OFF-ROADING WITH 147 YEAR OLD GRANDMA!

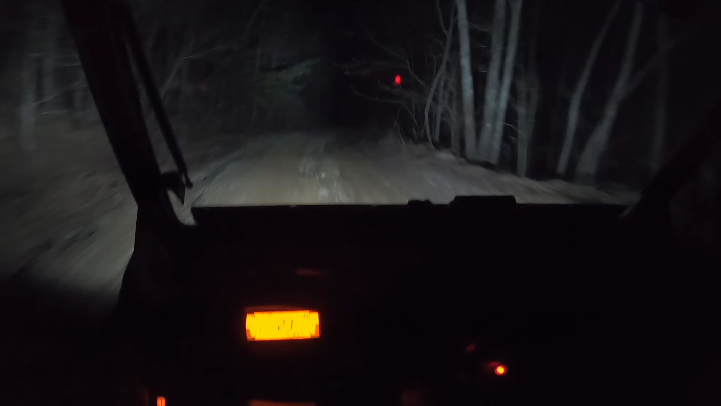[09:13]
But anyways, we're gonna ride this road a little bit farther, hit some steep turns like that. And we gotta, I can't think guys. I'm too into driving right now. I'm trying not to wreck, but we got a trail camera up there. We're gonna ride there to get it, take it back to the house, and see if we got some pictures of bears. Then after all that, we're gonna still get Mammy on this thing, and she's probably gonna flip it. Oh, that's a good hole right there. We'll try to avoid them. I don't wanna get stuck in a mud hole tonight.
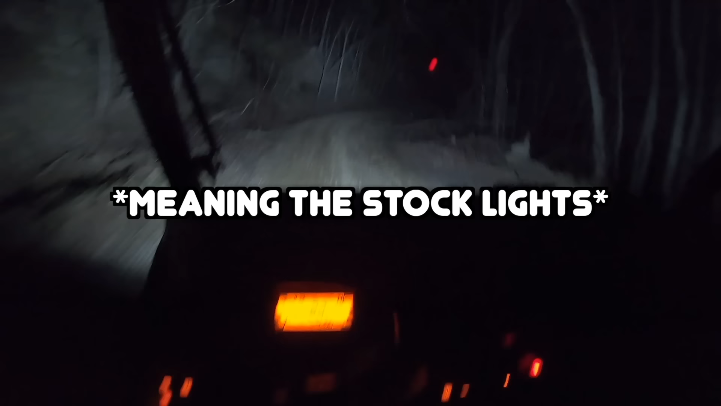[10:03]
All right, so the camera is right down that bank. It's awfully dark, but we're gonna go down and get it. We'll catch you guys at the house.
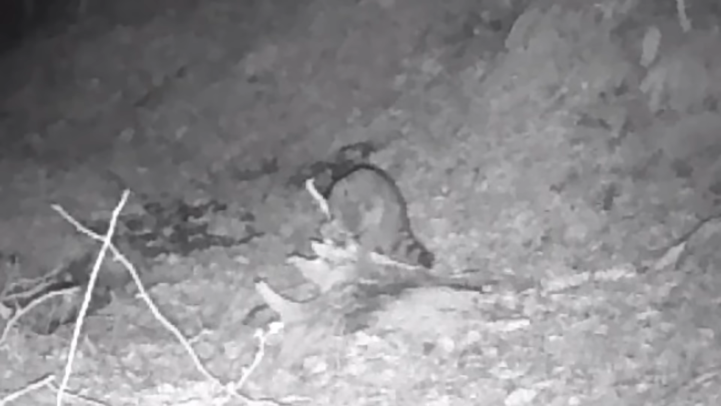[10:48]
Here's a miniature bear, but not exactly what we're looking at. Oh, there's two miniature bears. Two raccoons chewing on the stump.
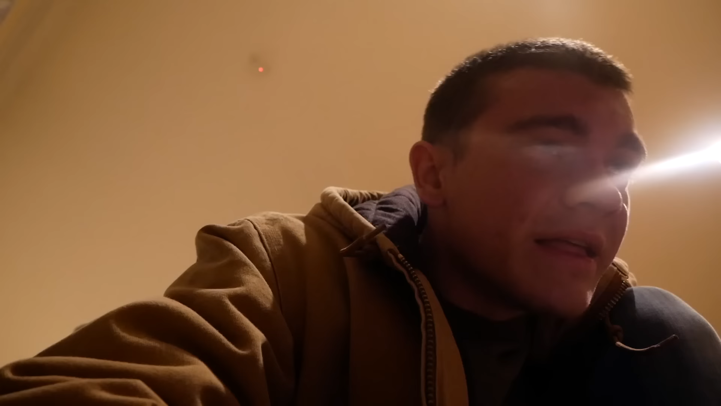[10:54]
I mean, that's what a real bear was supposed to do, but then moving on, and the strap.
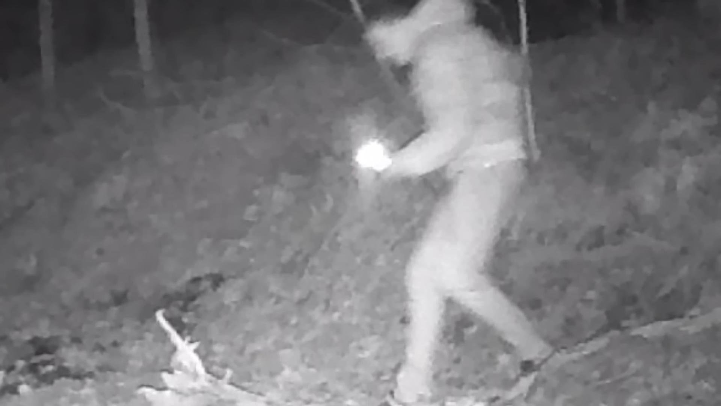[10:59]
There's a, oh my gosh. Oh, never mind, that's me. All right, yeah, that's me. All right, on to the next one.
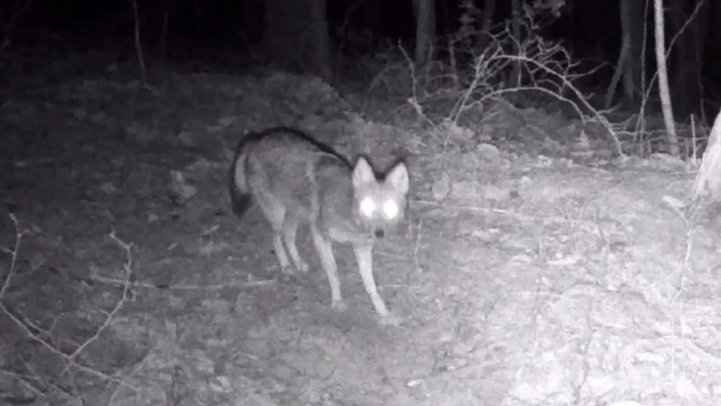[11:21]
What is that, Coyote? It's Wile E. Coyote himself. He noticed something about the camera, which it lights up red, which is weird because coyotes aren't supposed to see red, but maybe he heard it clicking or something.
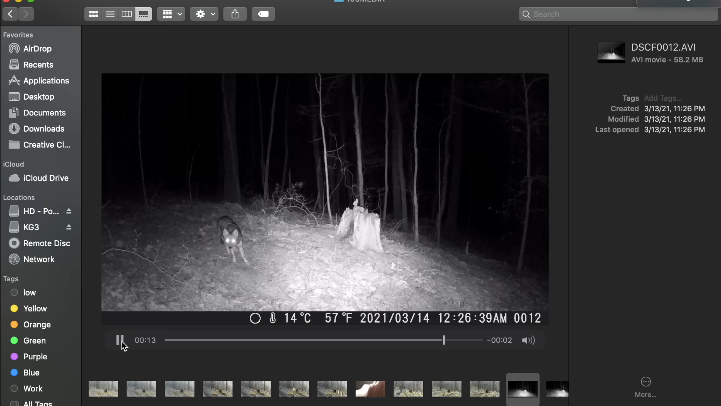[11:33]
But yeah, looks like he chilled right there, had no idea what was going on. Then he just decided to dip. I don't blame him, probably a good move. Anyways, this coyote was pretty interested.